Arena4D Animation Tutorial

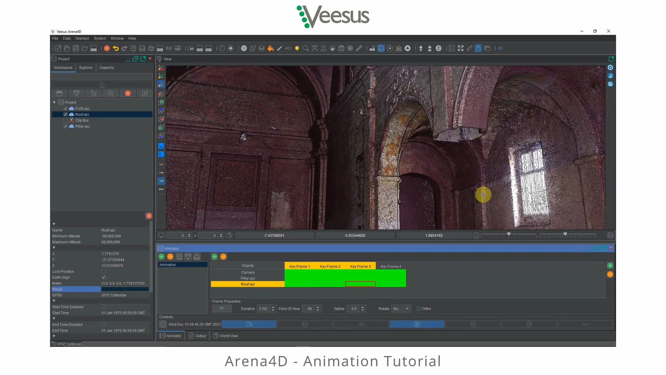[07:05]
Look down to here and then we'll see the pillar come out of the ground back to where it should be. There we go.